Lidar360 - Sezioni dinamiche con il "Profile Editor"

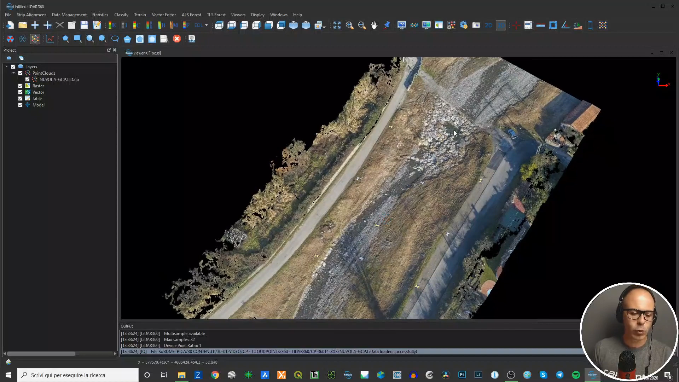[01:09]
Andiamo dentro LIDAR 360, questa è la nuvola di punti, tutto sommato abbastanza semplice da elaborazione structure from motion il profile editor lo trovi qui, è questa icona qui, profile in questa barra di menu
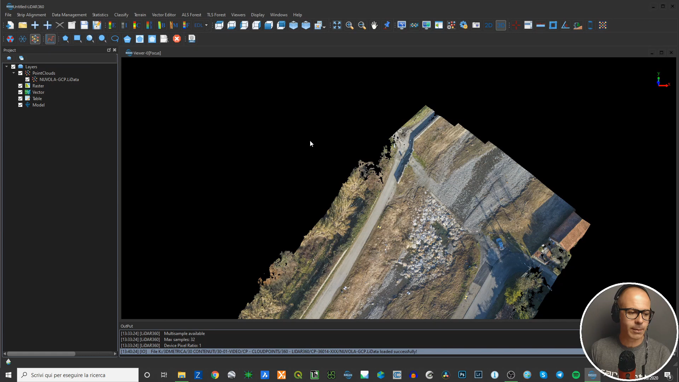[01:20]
una volta che clicchi su profile editor la finestra principale ti si splitta in due parti nella parte superiore hai la nuvola di punti in vista 2D è come se tu nella vista normale avessi switchato da 3D a 2D quindi il software ti blocca la vista in 2D, top view, orthographic projection
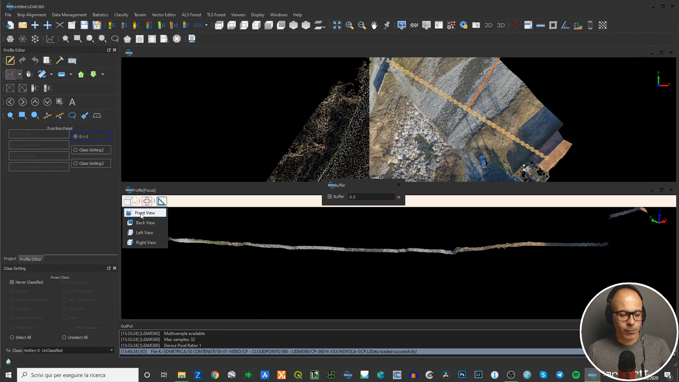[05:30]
lo spessore di questa nuvola di punti perché qui dentro avendo cambiato questo rettangolo ci stanno meno punti puoi sempre tornare alla vista 2D indicando che scegliendo una di queste due viste non hai il top e il bottom ma hai il frontale, retro, sinistra e destra di default sei in front view se vuoi invertire vai in back view e quindi ti cambia il punto di vista della sezione hai anche la possibilità di fare delle misure con questo strumento strumento di misura dove devi cliccare ad esempio un punto della nuvola e poi vai su un altro punto doppio clic finisce la misura e quello che hai è un box dove ti vengono riportate la misura
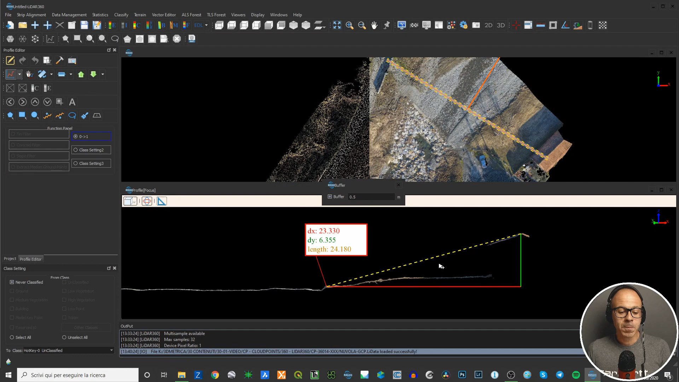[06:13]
ti viene costruito un rettangolo un triangolo rettangolo ipotenusa la lunghezza 24-180 il primo cateto sulla Y il secondo cateto sulla X e in questo modo nella vista 2D puoi calcolare anche l'inclinazione la pendenza del lato lungo la misura vale anche nella vista 3D per cui se io mi sposto in vista 3D posso comunque utilizzare lo strumento di misura ad esempio se volessi vedere quant'è il buffer per sapere se questo buffer è facciamo così aumentiamo mettiamo 10 ok così forse è anche un pochino più comprensibile se io volessi sapere quant'è questo buffer cioè 10 metri sono 5 più
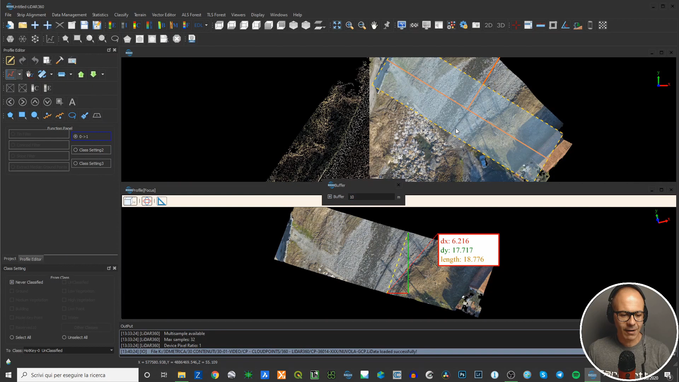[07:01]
ora sì da qui a qui doppio clic e lui mi dice guarda questo è più o meno 20 quindi vuol dire che il buffer di 10 metri è considerato 10 metri a monte 10 metri a valle della sezione ritorniamo un attimo indietro possiamo portare il buffer a 5 metri e mi riporto in vista frontale una volta che hai trovato la tua sezione che hai tracciato la tua sezione magari potresti volerne tirare fuori altri oppure potresti scorrere
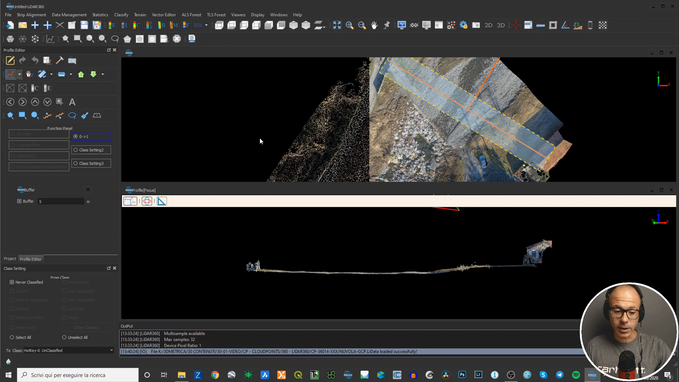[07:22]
un profilo che ha la direzione che è questa direzione ortogonale della sezione che hai tracciato e si sviluppa lungo tutto quello che c'è all'interno dell'area di lavoro cioè lungo tutto la nuvola di punti allora ci sono questi strumenti qua che vengono in tuo aiuto sono molto interessanti perché ti semplificano molto il lavoro metti che tu voglia fare un editing della nuvola di punti sezione per sezione ci sono alcuni software come ad esempio Cloud Compare che ti estraggono tutta una serie di sezioni in questo caso non vengono estratte nessuna sezione ma il software ti permette di saltare da una sezione all'altra semplicemente muovendoti
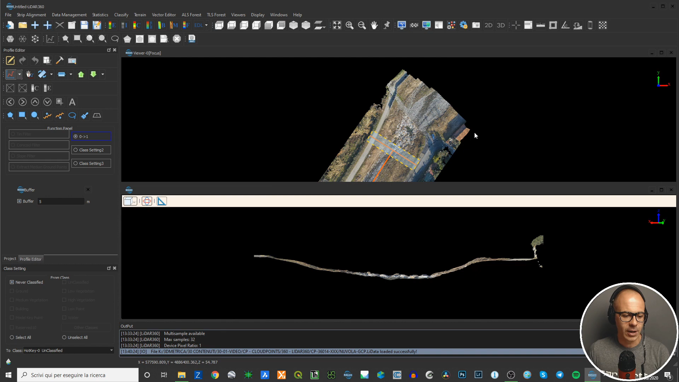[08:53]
lungo la direzione di spostamento è funzione anche dell'indicazione della direzione che è data da questo ortogonale è molto intuitivo tutto sommato se la sezione è troppo corta non ti prende tutto l'alveo come in questo caso puoi utilizzare questo strumento che ti permette di incrementare la sezione a step di cui decidi
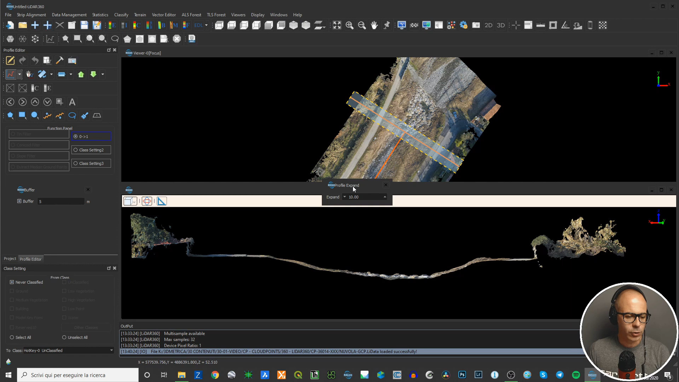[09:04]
tu l'entità expand di 10 metri per lato oppure puoi espandela volendo anche di 20 metri per lato quindi se fai click lui si espande molto di più chiaro che poi quando la nuvola di punti finisce qui dentro non ti si viene visualizzato più niente però volendola puoi espandere in questo senso oppure la puoi inclinare la puoi ruotare facendo delle rotazioni di step che decidi tu quindi questo menu tendina rotate settings decidi tu l'angolo di rotazione e quindi
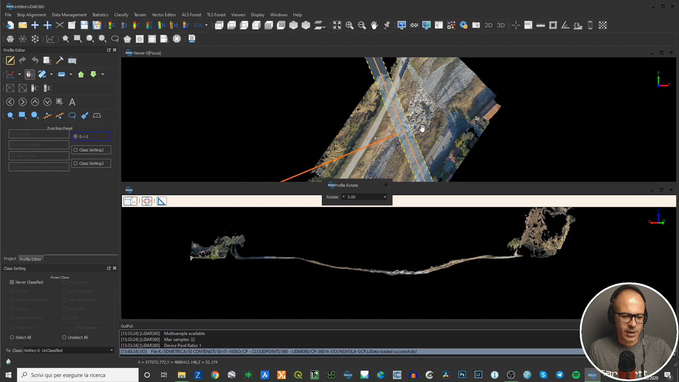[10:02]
ci sarebbero altri strumenti l'ultimo che ti faccio vedere è questo che è molto semplice è il panning pen profile cioè tu puoi cliccare su questo strumento e poi spostarlo mantenendo ad esempio in questo caso non lo puoi ruotare lo puoi soltanto spostare a seconda dell'area in cui vuoi portare la traccia a sezionare la nuvola di punti è più mirato ad andare dove effettivamente vuoi andare questi sono gli strumenti principali ce ne sono altri di strumenti
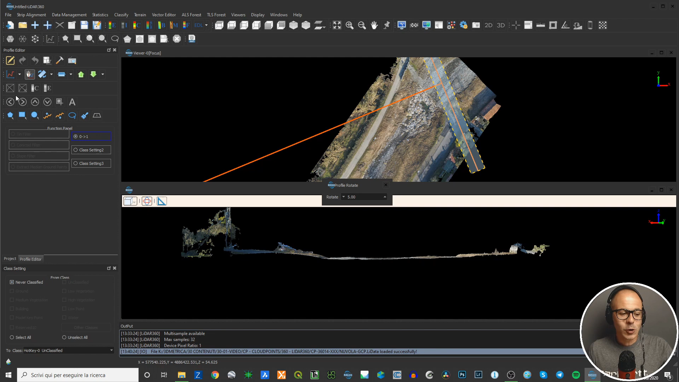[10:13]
uno di questi strumenti è il tiling quindi puoi dividere la nuvola di punti in funzione di quella che è la sua estensione e quindi ti può facilitare l'editing se l'area è particolarmente grande quindi vediamo un attimo questa la spostiamo se io vado qua su questo pulsante ti si apre questa pulsante giallo ti si apre questa
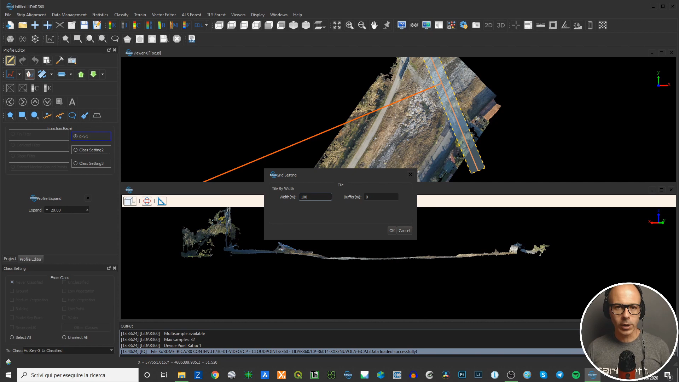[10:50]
opzione ti dice tile by width cioè il comando tile vuol dire tagliare la nuvola di punti e spacchettarla secondo blocchi che hanno la stessa dimensione e all'interno ci possono stare punti coprendo tutta quella dimensione oppure no qua gli puoi dire guarda ritagliami la nuvola di punti prendendo dei blocchi che sono in planimetria 100% e tutto sommato dammi anche un po' di buffer 5 metri di buffer in modo tale che ognuno si sovrapponga con l'altro la diacente
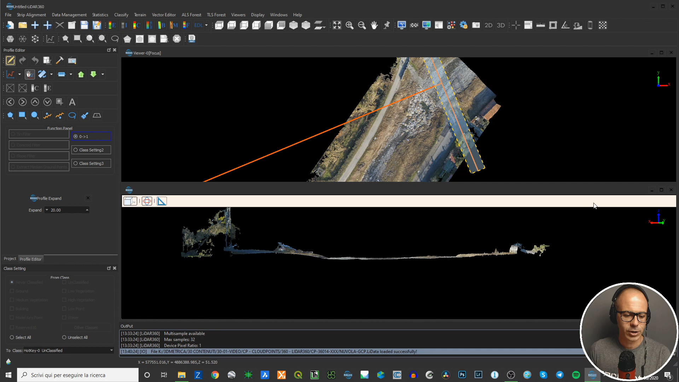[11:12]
di 5 metri tu gli dai ok lui inizia un calcolo che dipende dalla quantità di punti della nuvola dalla numerosità dei punti alla
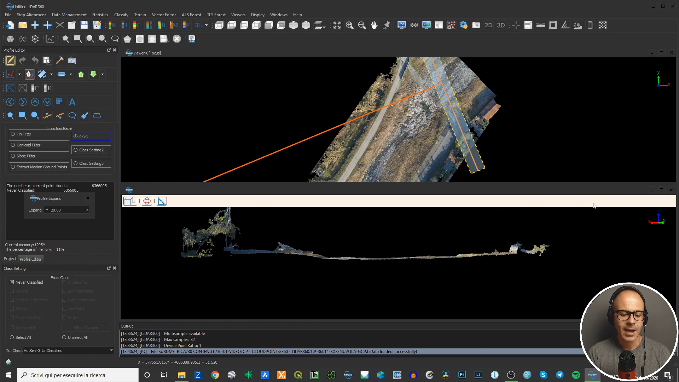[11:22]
fine del calcolo quello che ha fatto è dividerti la nuvola di punti vedi che